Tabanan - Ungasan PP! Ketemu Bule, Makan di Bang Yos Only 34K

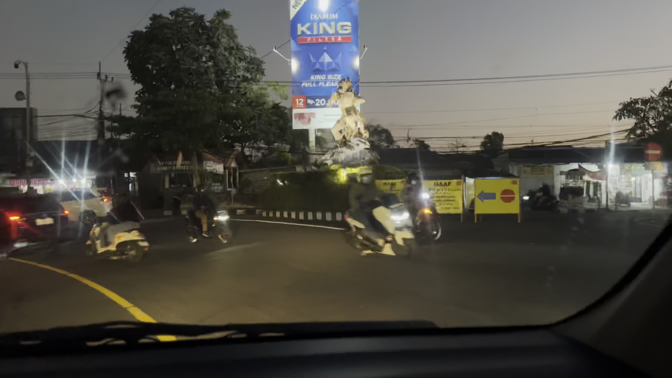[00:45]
Nah, ini di patung ini saya ke kanan ya. Jadi kalau lewat sini lewat Sempiti nih ya.
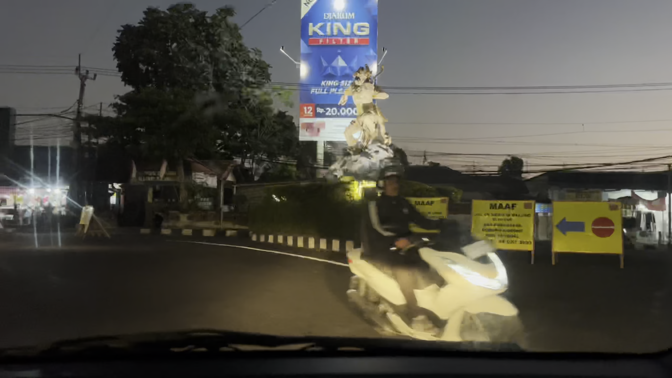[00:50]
Nggak bisa loh. Dan ini saya sudah di Mahendra Data ya untuk saat ini, karena tadi mau lewat Sempiti Dalung itu tertutup ya karena ada perbaikan.
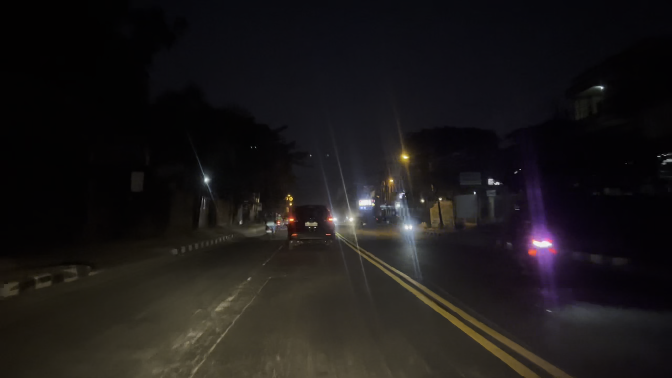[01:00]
Jadi sekarang saya lewat Mahendra Data, nanti seperti apa, nah kita lihat. Karena di map saya lihat itu hampir 2 jam lebih ya perjalanan dari Margo ke Ungasannya ini.
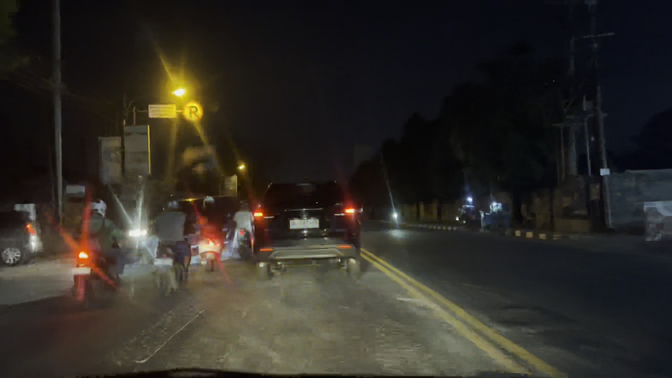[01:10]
Ikuti terus sobatku semua, thank you.
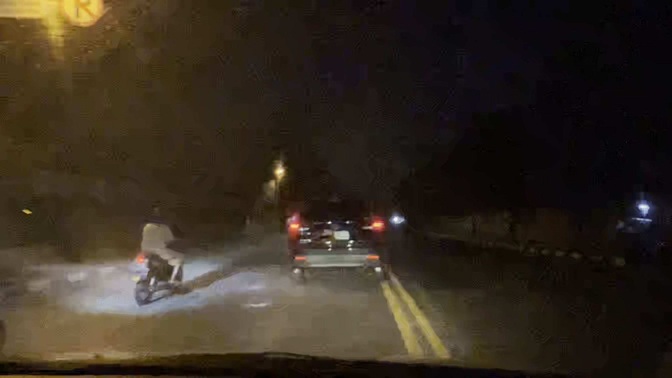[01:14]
Dan tadi saya lewat jalan Gunung Seputan ya, dan ini sudah di depan Trans Studio Bali.
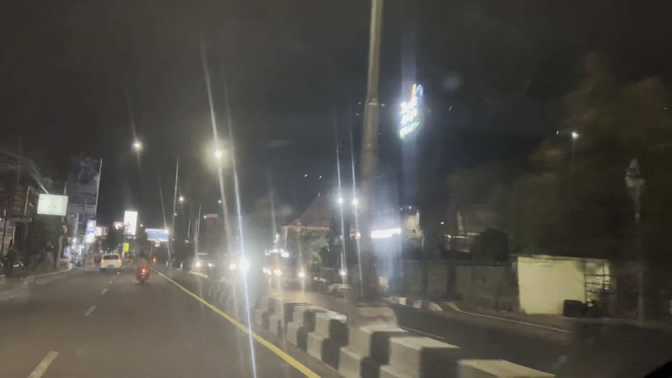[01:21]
Trans Studio Bali, jadi kita next akan tembus di Sunset Road nih guys. Jadi ikuti terus perjalanannya untuk malam hari ini.
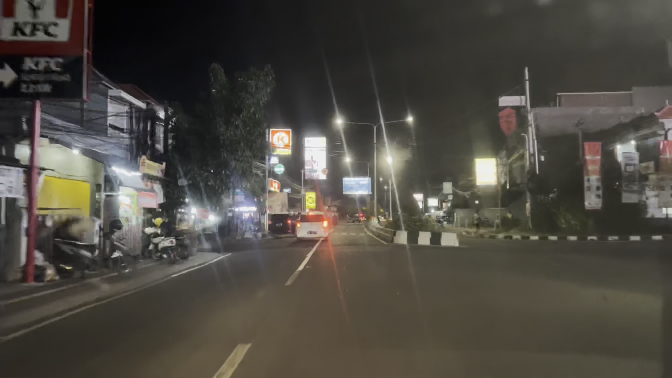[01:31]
Dan ini sudah memasuki underpass Dewa Ruci guys. Jadi saya lewat Sunset Road ya,
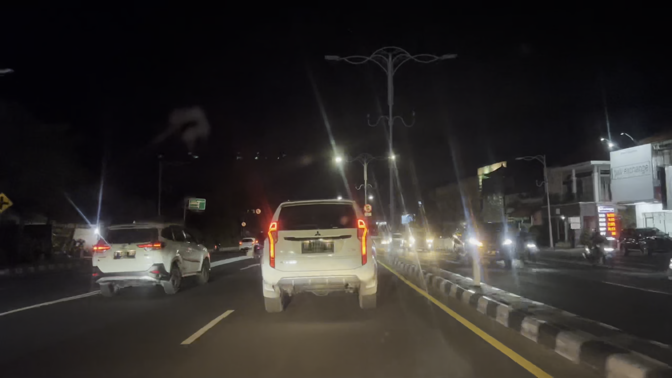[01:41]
dan tadi sudah lewat Trans Studio. Ini sudah memasuki underpass
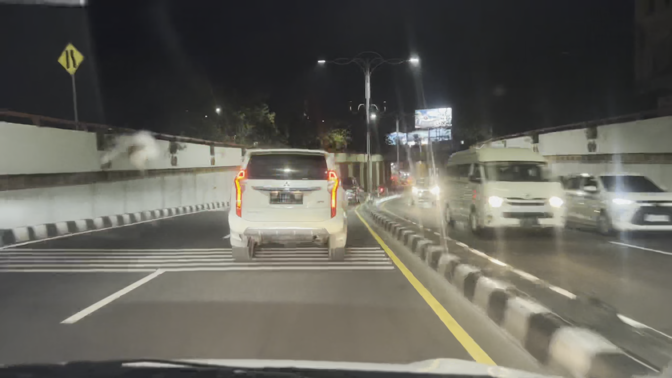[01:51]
yang di Dewa Ruci nih. Nih suasananya malam hari ini jadi seperti ini. Udah pernah masuk belum ke underpass ini? Jadi kalau enggak, ini bisa ditonton di video ini aja. Jadi di bawah tuh kayak ini dia guys. Iklan-iklan banyak di sini, sudah nampak kayak Jakarta aja nih. Ini jadi situasi malam hari ini agak padat, cuman tidak macet ya guys.
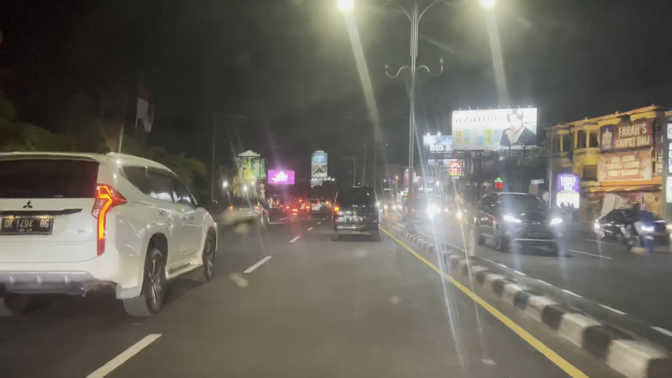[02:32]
Ditunggu dan saksikan terus. Dan ini sudah masuk ke underpass yang di Bandara Soekarno-Hatta.
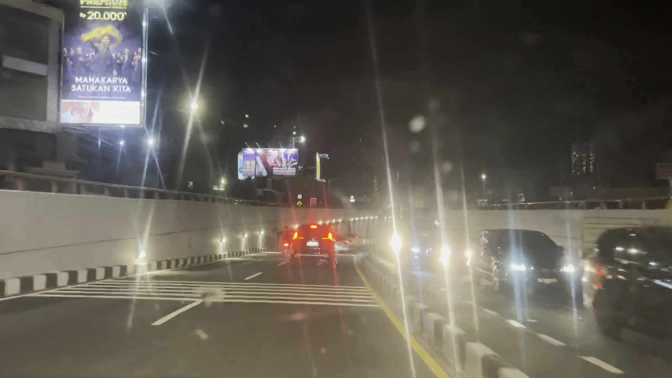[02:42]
Ini saya sudah masuk ke bawah ya, karena memang mau ke lewat Cimaran Ungasan. Nah jadi kayak ini underpass suasananya malam hari ini guys.
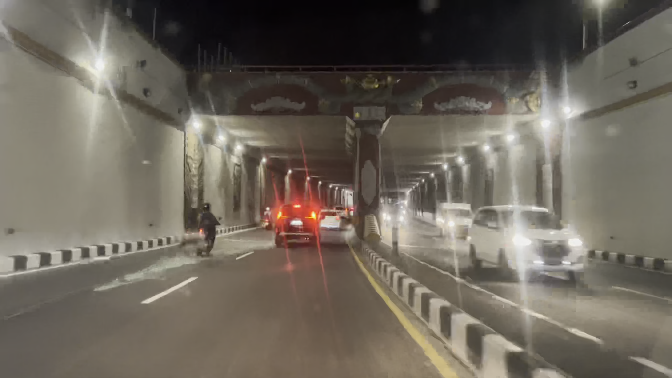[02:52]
Ini kita masuk ke bawah nih. Ini jadi situasinya kayak ini dia ya, di bawah jalan underpass Bandara Gusti Ngurah Rai Bali.
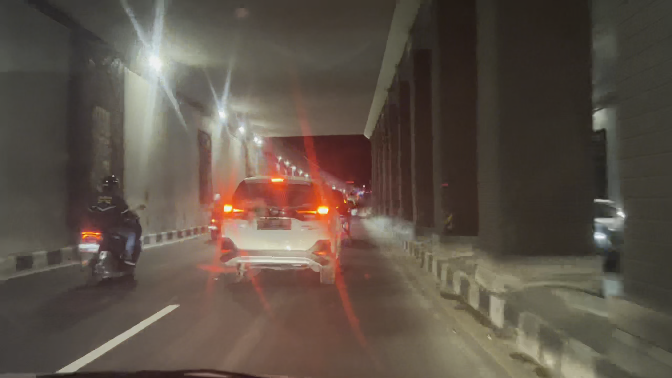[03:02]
Nah ini underpassnya. Nah ini
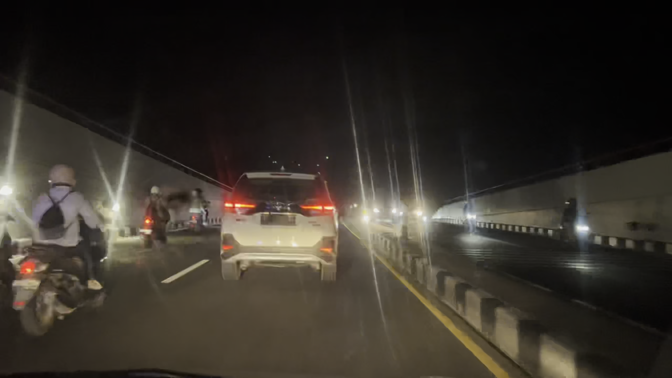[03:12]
jadi saya melewati bandara ya untuk ke Ungasan via Cimaran. Jadi terus ikuti sahabat, nanti pas di kampus kita akan belok kanan. Dan ini sudah memasuki area kampus, karena tadi saya belok kanan gak sempat videokan.
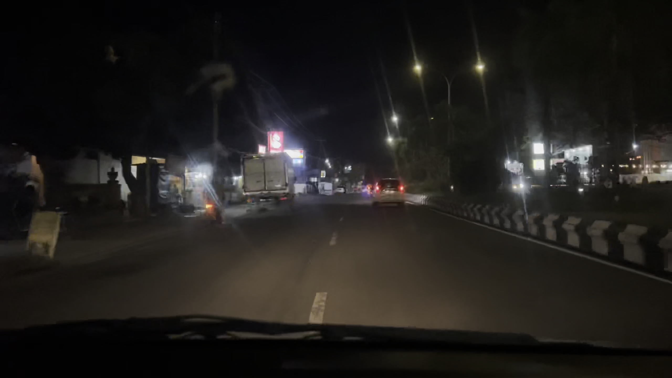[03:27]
Kita cari Indomaret dulu guys, cari minum dulu. Sudah sejam lebih saya di perjalanan, jadi saya cari Indomaret sini. Ikuti mau beli apa.
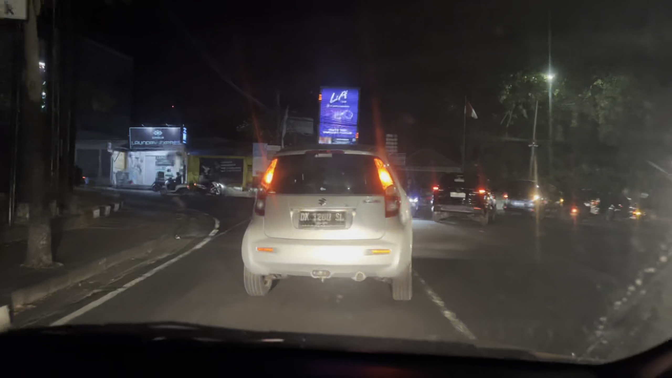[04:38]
Ini jalur Gua Gong nih guys.
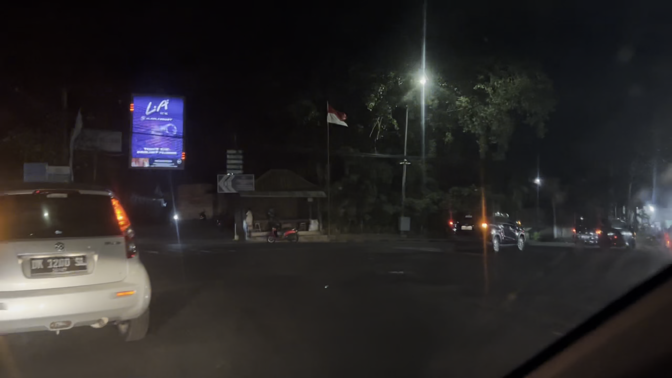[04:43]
Jadi dia ini pertigaan kampusnya, kampus Unud.
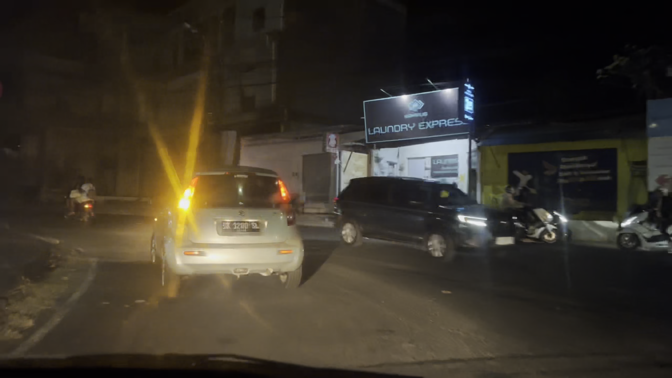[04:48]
Saya belok kiri ke sini lewat jalan Gua Gong. Saksikan terus setiap apa. Gimana?
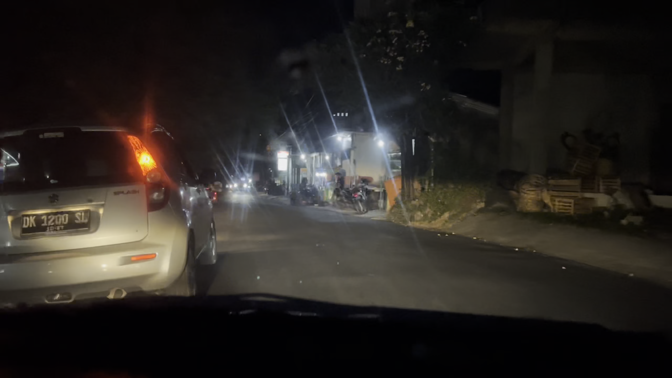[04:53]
Nah ini kanan, kiri bawa mobil, nggak jelas.